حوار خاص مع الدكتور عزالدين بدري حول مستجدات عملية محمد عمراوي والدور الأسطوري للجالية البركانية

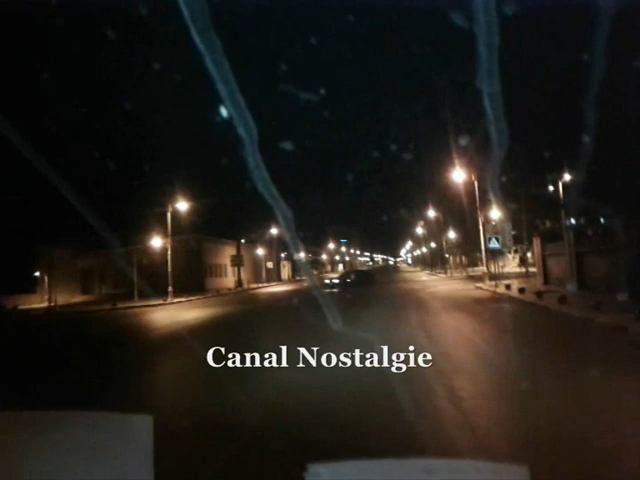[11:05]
هاد دورة هادي. وكما تشوف المدينة نقات. والمتشرد ما تلقاه. الحمد لله. الحمد لله هاد النقطة رجعوا ليها ان شاء الله فيديو اخر ان شاء الله. الله يحفظك السياس الدين سي محمد. الله يشافيك قومون عيم.